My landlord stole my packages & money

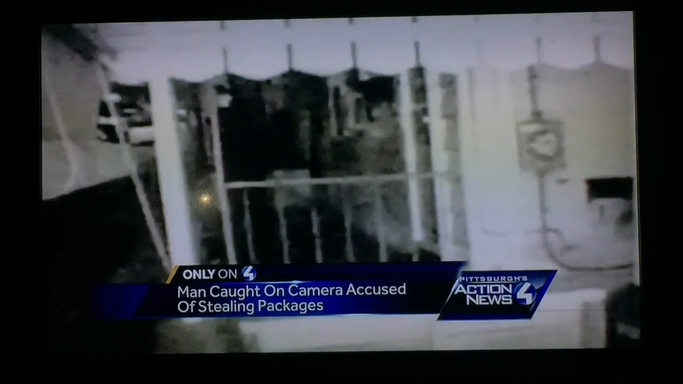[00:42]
Watching this video though, you can see a shirtless man approach the mailbox, take something from it and then walk away. The victims, Charlie and Dave, say they almost didn't believe it when they first saw this video because they say they know this man very well.